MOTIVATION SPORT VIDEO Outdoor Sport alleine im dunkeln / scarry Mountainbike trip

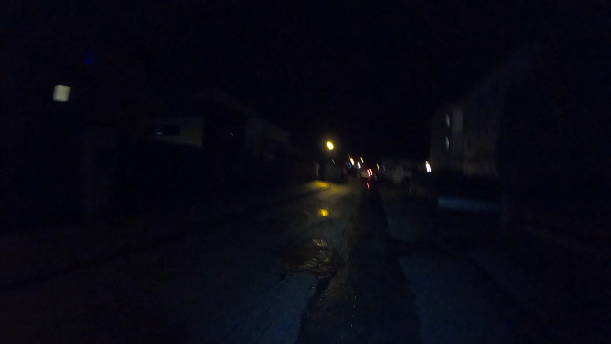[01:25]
Hier im Dichterkegel sieht man, wie krass die Luftfeuchtigkeit ist.
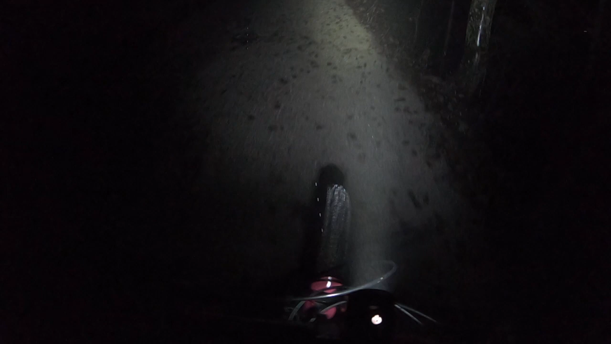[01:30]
Und ja, noch regnet es leider immer. Aber jetzt kann die Schneefallgrenze nicht mehr weit weg sein.